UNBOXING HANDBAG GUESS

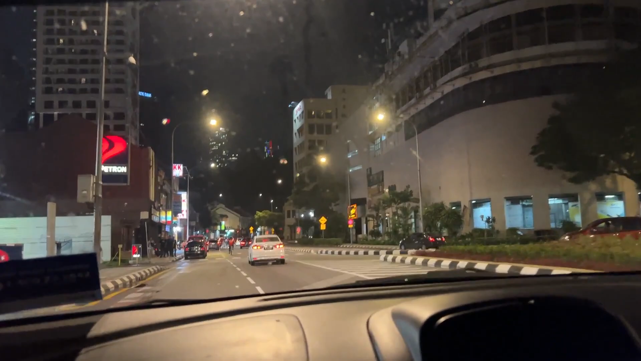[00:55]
ok inilah suasana malam Kuala Lumpur tapi sekarang ni tengah hujan dia nampak macam jam sikit